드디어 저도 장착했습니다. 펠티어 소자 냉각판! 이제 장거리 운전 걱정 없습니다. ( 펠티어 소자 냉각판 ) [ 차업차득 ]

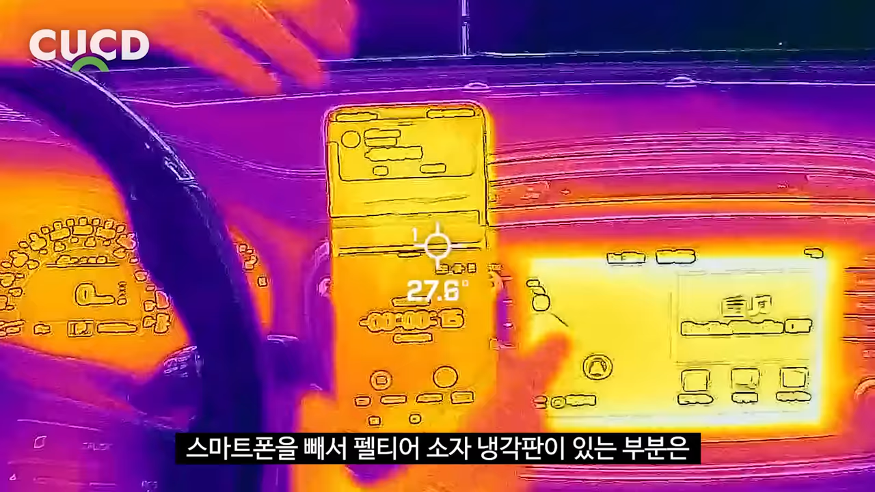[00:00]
스마트폰을 빼서 펠티어 소장 냉각판이 있는 부분은 18도 정도로 확인이 되네.
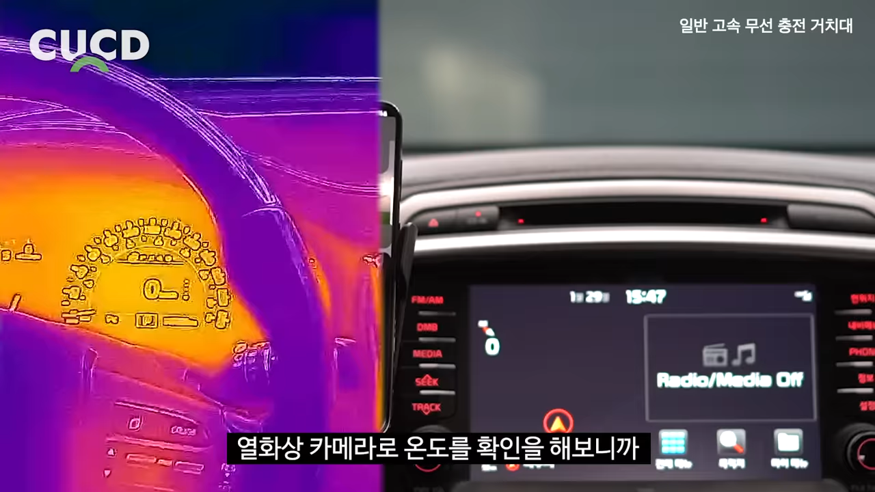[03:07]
온도를 확인해보니까 스마트폰의 발열 온도가 38도 정도로 나왔어.
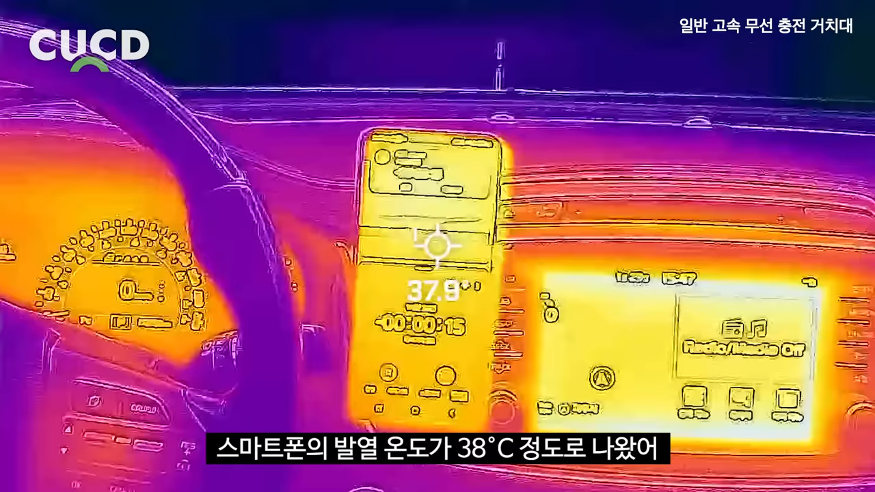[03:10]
다음 날인데 이번엔 CUCD 고속 냉각 무선 충전기로 체크를 해볼게.
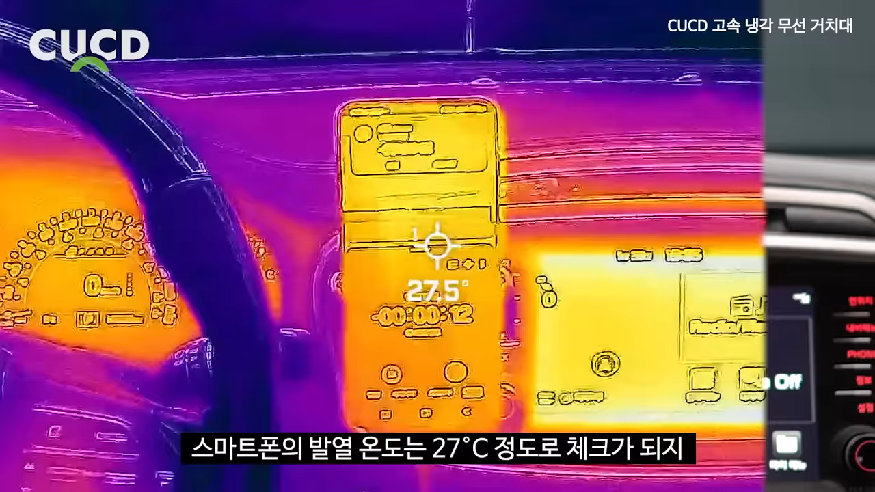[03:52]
27도 정도로 체크가 되지 스마트폰을 빼서 거치대의 온도를 확인해보면 펠티어 소장 냉각판이 있는 부분은 14도에서 18도 정도로 확인이 되네.